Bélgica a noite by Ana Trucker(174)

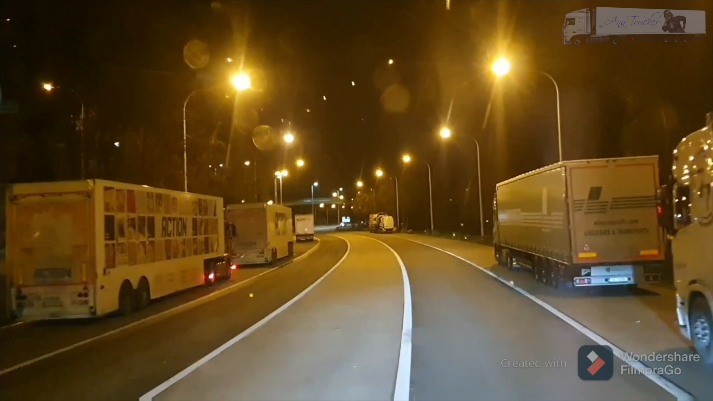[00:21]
As bolas dos belgas. E agora nós vamos andar aqui na Bélgica de noite.
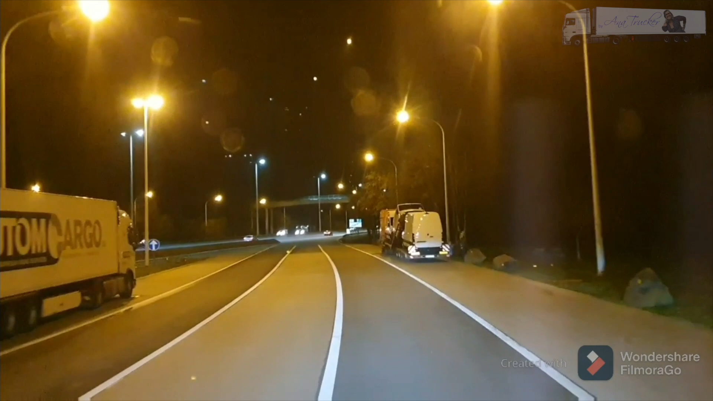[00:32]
Ver que maravilha, um país pequenininho, é andar aqui de noite. Vou botar ok aqui nesse tacógrafo. Vambora. Correia tá ali do lado jantando.
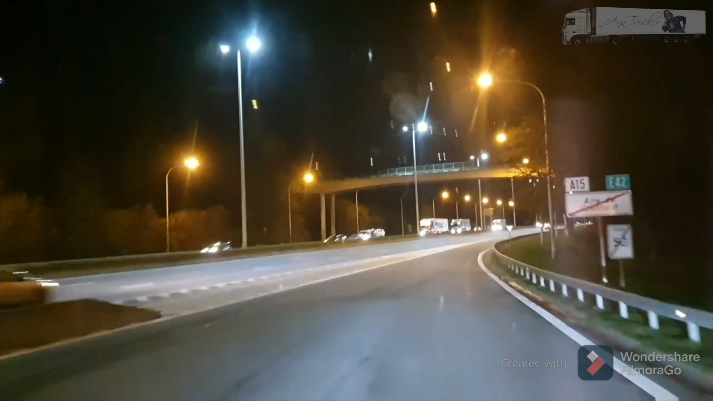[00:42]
Ele foi ali, comprou umas bolas. Hoje é dia de lambança. Batata frita. Olha a estrada. Isso não é cidade.
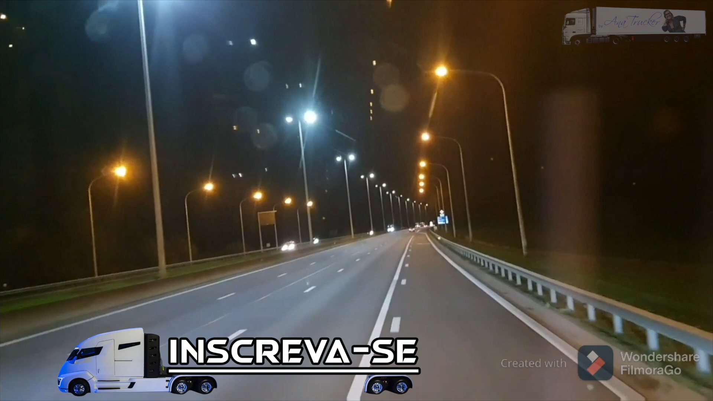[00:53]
Isso é a estrada, ó. Toda iluminada. Tem umas bolinhas no vidro aí.
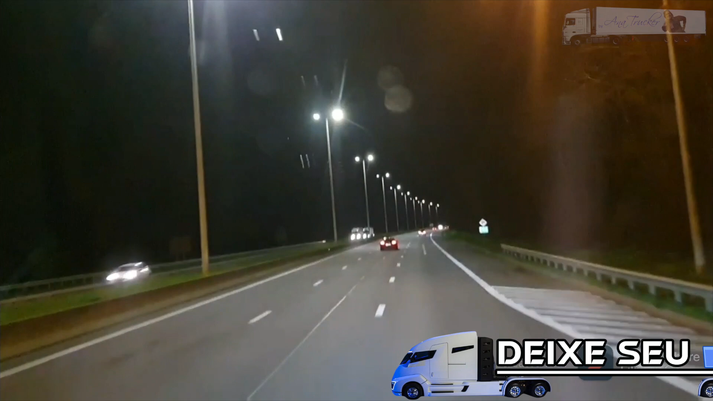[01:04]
Não sei, deve ser o da chuva. Bolinha no retrovisor. Tá umas bolinhas aí no. Vou ver se daqui a pouco eu posiciono o telefone melhor pra ver se eu tiro elas.
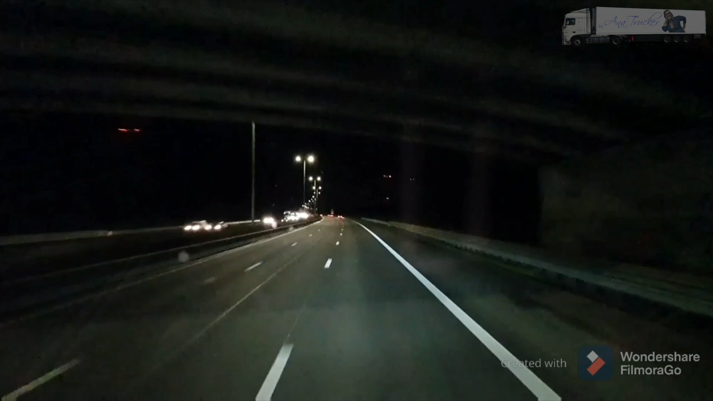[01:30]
Bom, vamos nós aqui, ó, tá vendo? Toda iluminada. A Bélgica é um país tão pequenininho, eu acho que menor do que a Bélgica, só Luxemburgo, não é? Eu não sei te dizer, mas eu acho que menor do que a Bélgica, só Luxemburgo. E é o único país da Europa que as estradas são todas iluminadas.
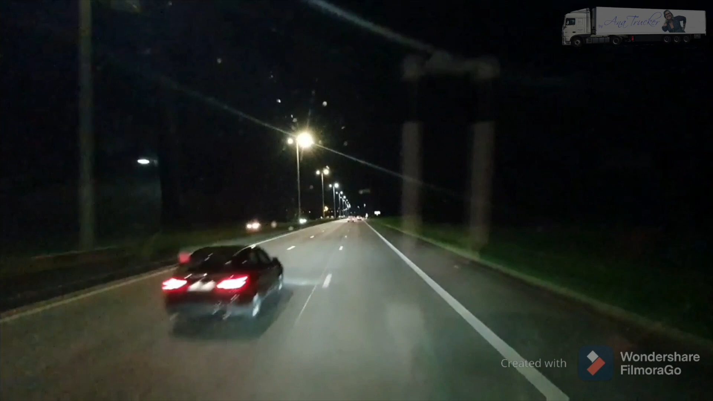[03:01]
O que tem ali no parque piscando? Aqui tem um parque, ó. E as luzes do parque estão amarelas. Tanto do lado da direita quanto do lado da esquerda. Ó. São amarelas as luzes. Ih, do lado de cá tá apagado, só tem uma acesa. Ó, o outro lado tá toda acesa. E assim vai indo. É bom viajar aqui de noite. Não cansa.
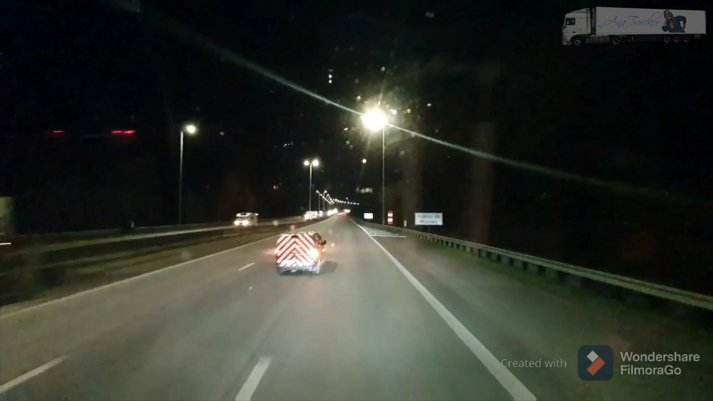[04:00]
E assim vai, todo iluminado. Esse pique, pique, você não liga não, que você é. O GPS avisando que tem radar. Vamos nós.
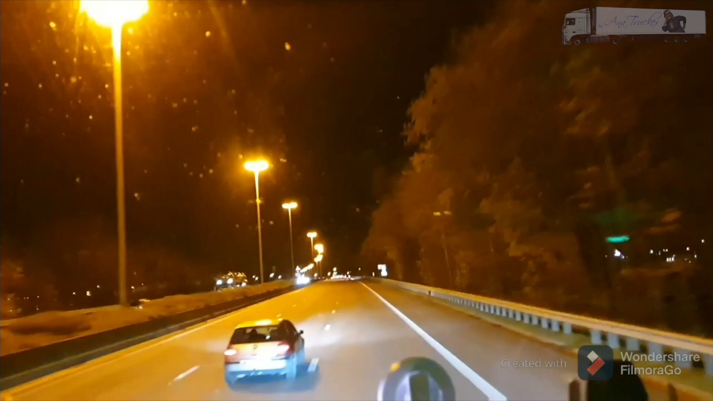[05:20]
Até as gotinhas sujas do para-brisa dá pra ver.
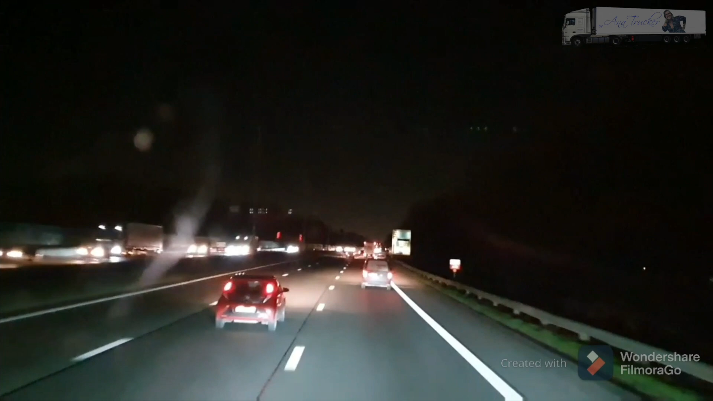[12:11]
Opa, e quem era a outra? Se você ganhou. Opa! As luzes aqui estão apagadas! As luzes aqui estão apagadas, não pagaram a EDP! Olha pra isso, eu vinha tão bem no clarim, de repente ficou escuro! E eu fui ajeitar o telefone achando que era o telefone que estava caindo, não era nada! Opa, olha a faixa, Ana! Presta atenção, tá invadindo a faixa do lado! Olha, tem uma surpresa na pontinha do telefone! Pera aí!
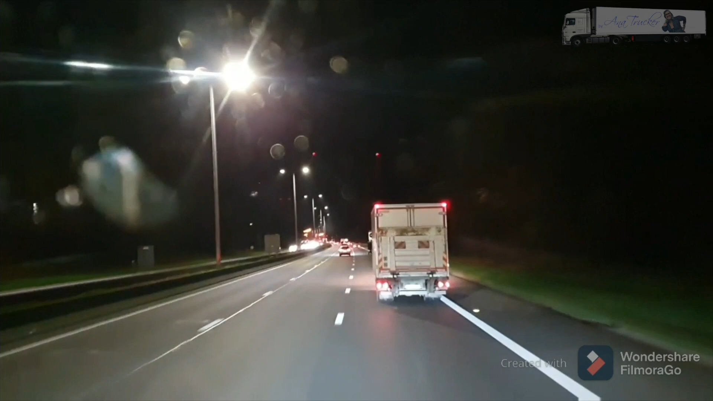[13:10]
Moço, vai muito devagar. Sinto muito, mas eu tenho pressa para entregar a carga. É, tem umas bolinhas no para-brisa, é dos pinguins da chuva que tá por fora. Até que por ser de noite, até que não tá muito mal o vídeo.
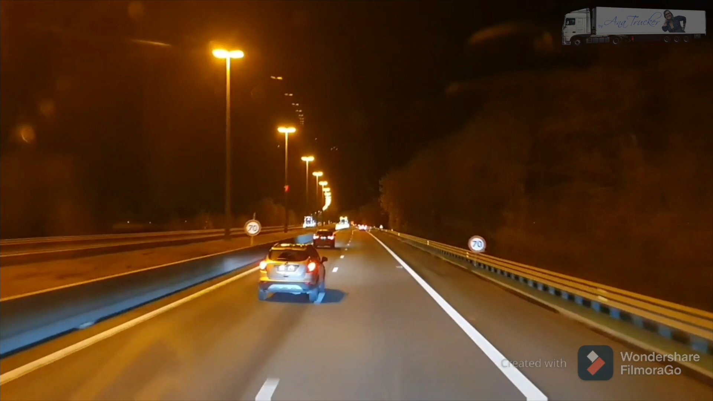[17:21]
Boa noite, pessoal. Boa noite, boa noite, boa noite. Olha nós aqui, vamos atravessar a fronteira aqui, olha. Estamos chegando na fronteira. Chegando na fronteira da Bélgica com a França. Tem umas obras aqui. A rua vai passar pro outro lado. Mas como vocês estão vendo, é tudo iluminadinho. Vamos devagarinho aqui. Vamos ver como é que é isso aqui.
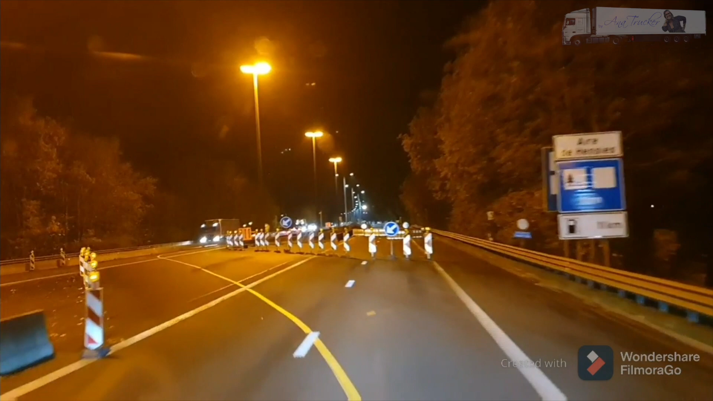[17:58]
Passar devagarinho que é para não pular muito. Não é? Então vamos lá.
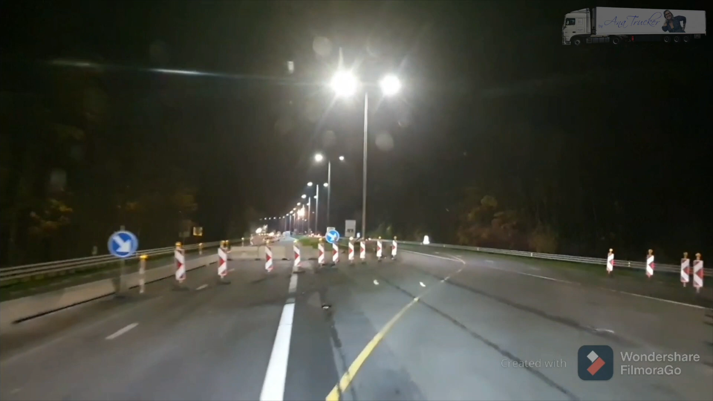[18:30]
De novo. É, eles estão restaurando aqui. Então, pessoal, nós estamos chegando na fronteira. Quando terminar a Bélgica, eu não preciso nem falar pra vocês. Vocês já vão saber que nós estamos na França. Aqui a minha esquerda tem um parque cheio de caminhões e iluminado, né?